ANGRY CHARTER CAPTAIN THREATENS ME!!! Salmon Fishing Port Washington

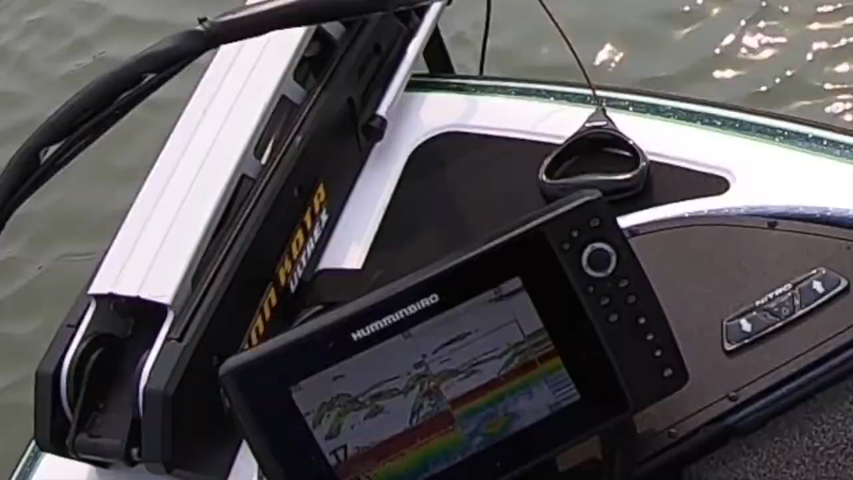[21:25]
Ton of fish from 11 to 15 feet down to 17 feet.